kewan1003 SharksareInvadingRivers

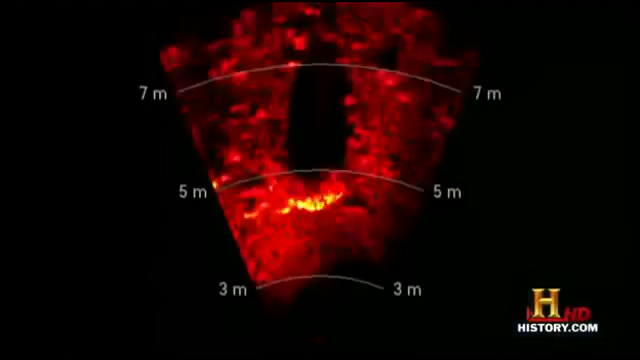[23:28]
any sharks will appear as black oblong shapes against the red background.
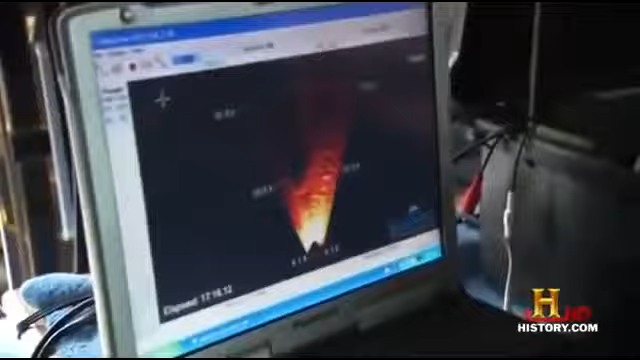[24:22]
The sonar feed is to Luzzi's left.
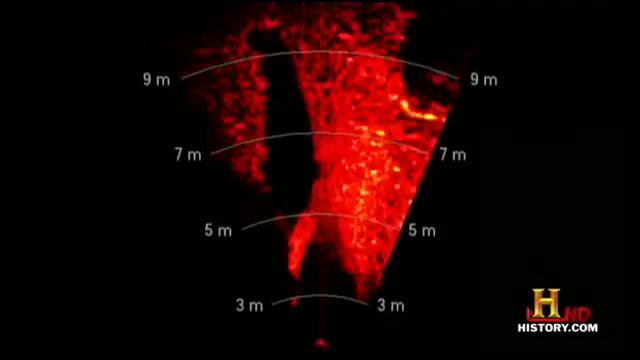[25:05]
an oblong shape flies by on the sonar.
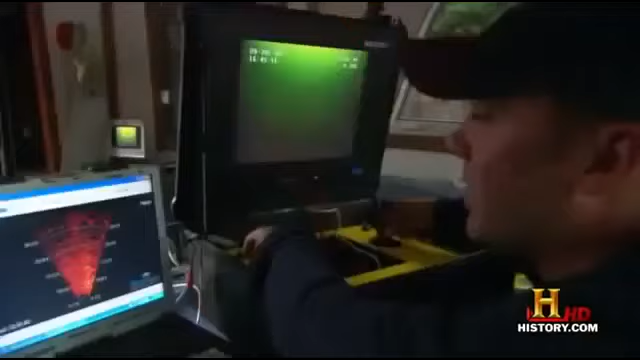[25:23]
Long torpedo-shaped body, and it just kind of darted across pretty quickly.
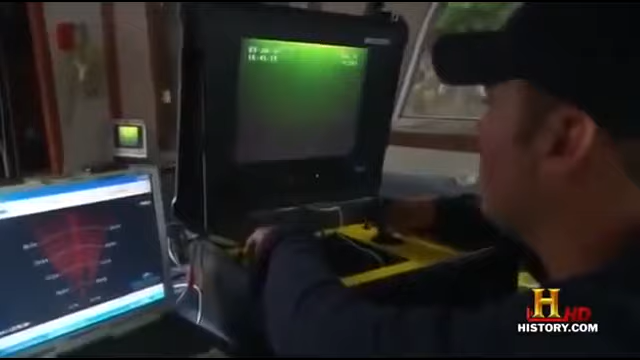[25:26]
A tail appears visible on the sonar image.
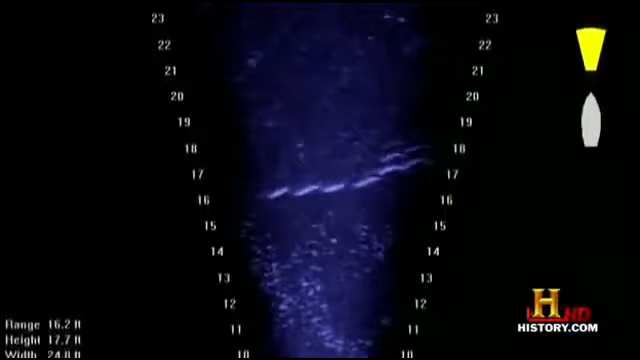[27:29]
This whole screen right now is just filled with bigger and smaller fish moving backwards and forwards.
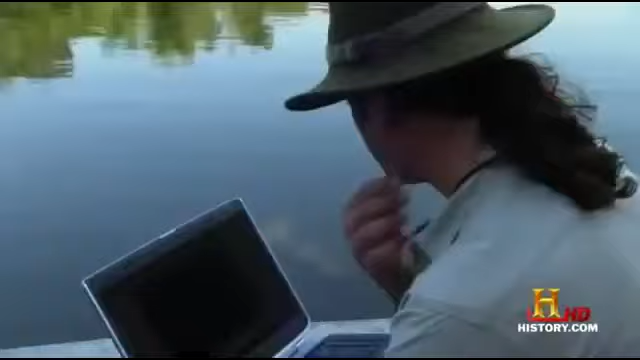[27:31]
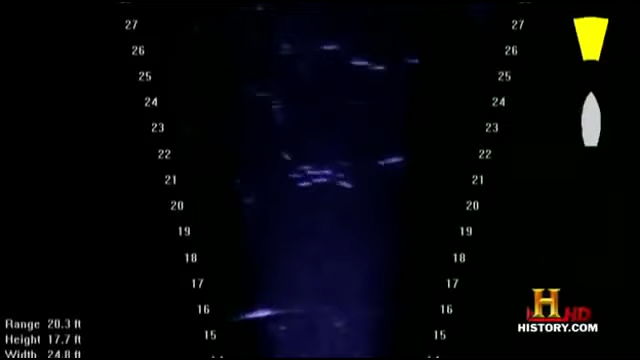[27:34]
And there is something else here. Yeah, right there.
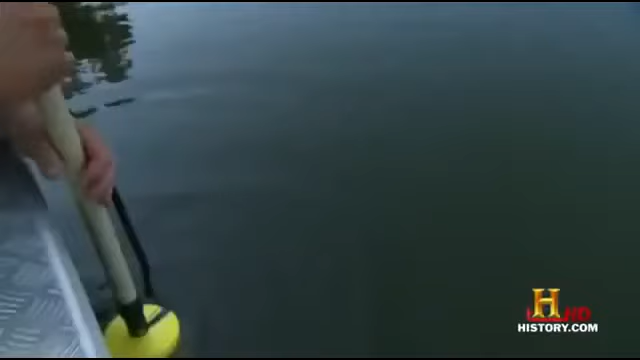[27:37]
Stop right there.
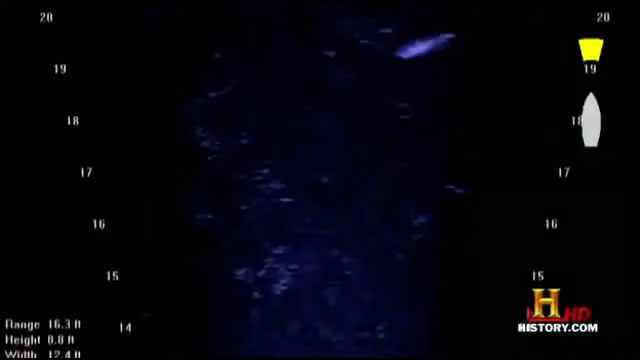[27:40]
There's a good-sized fish right in front of you right now headed behind me. You seeing anything on the surface?
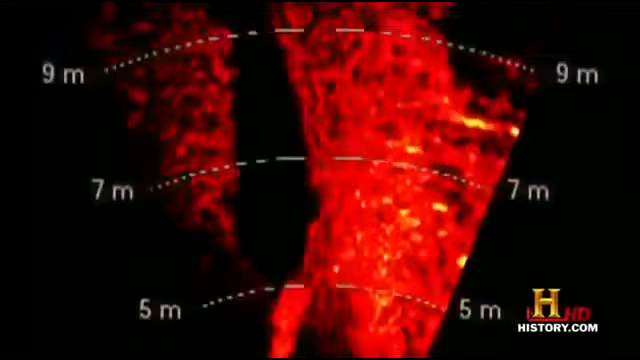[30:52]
Earlier, the sonar picked up a large oblong shape at this spot in this bay.
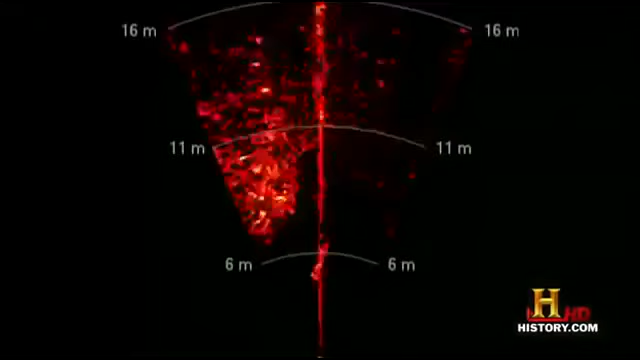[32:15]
That's definitely a shark. There he is. There he is. About 10 feet out. He's moving quick.
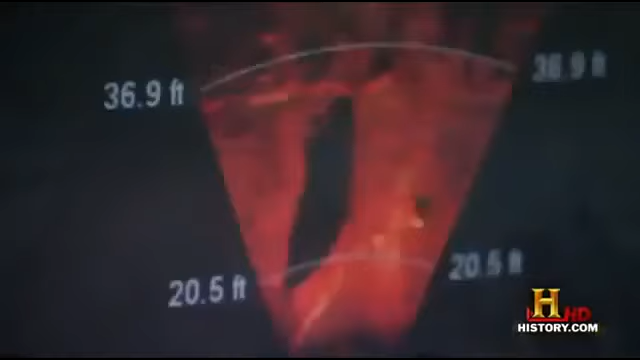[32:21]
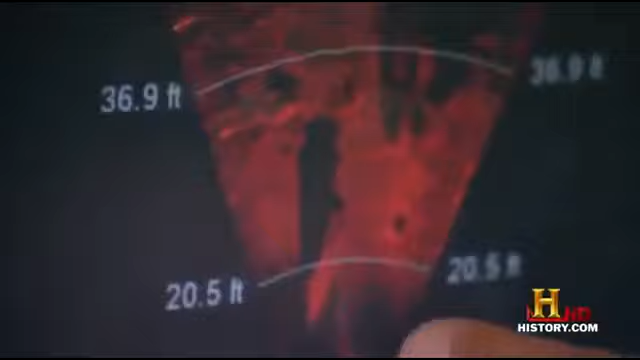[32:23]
The sonar clearly shows a large torpedo shape. The divers suit up.
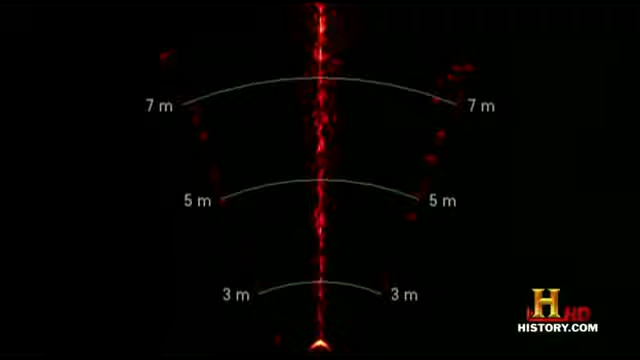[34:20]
And then, the sonar goes blank. They're gone.
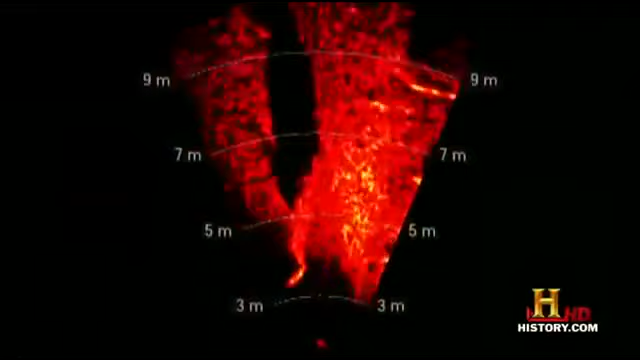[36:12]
Sonar images like these which appear to show fins in detail suggest that a Greenland shark is in this bay.
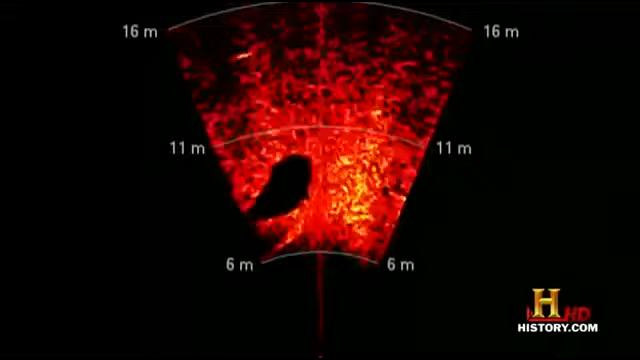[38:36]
That was a big return on there.
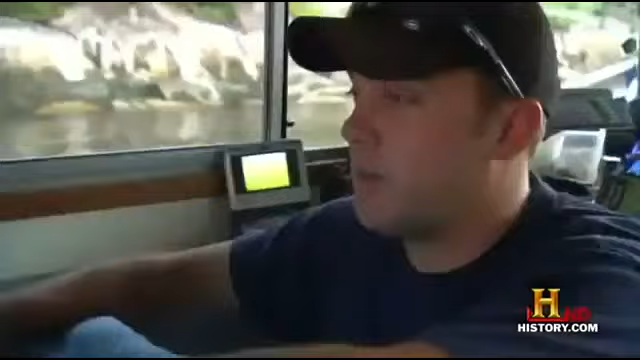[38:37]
That was much bigger than a diver's. I mean that's a big shark.
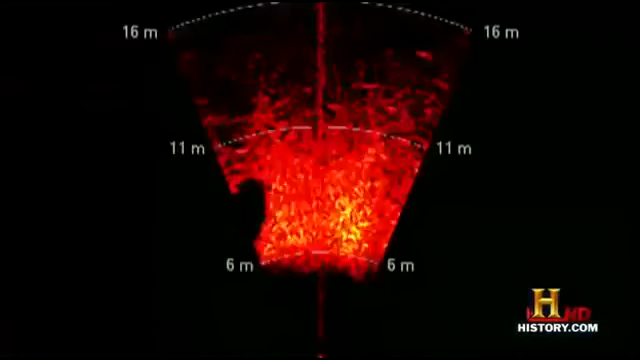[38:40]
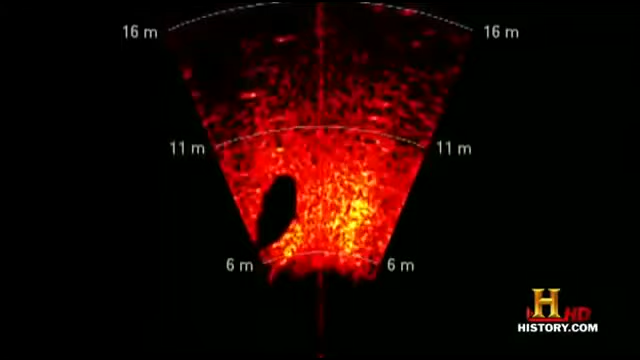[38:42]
The outline of a shark is clear. See a shadow there.